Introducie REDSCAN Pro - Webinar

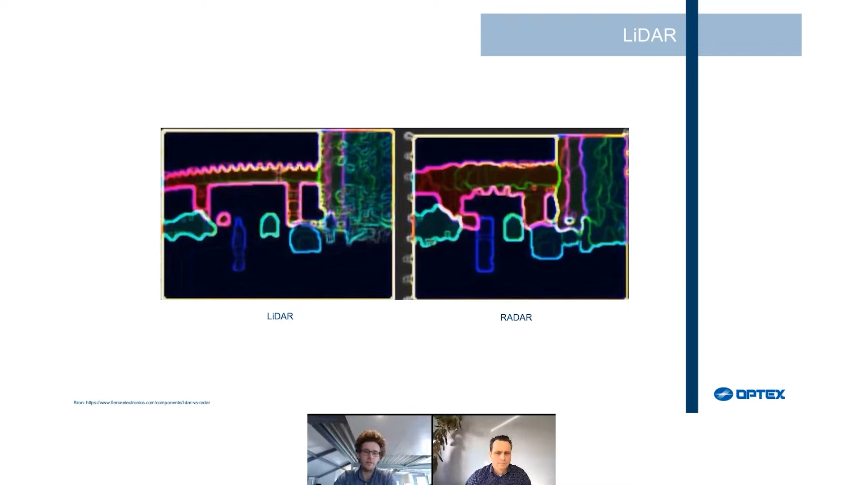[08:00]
Maar of het nou een groot object is of een klein object, dat kan je allemaal definiëren met behulp van de parameters van de lezer. En waar we gekozen hebben voor leider, is in dit geval de nauwkeurigheid.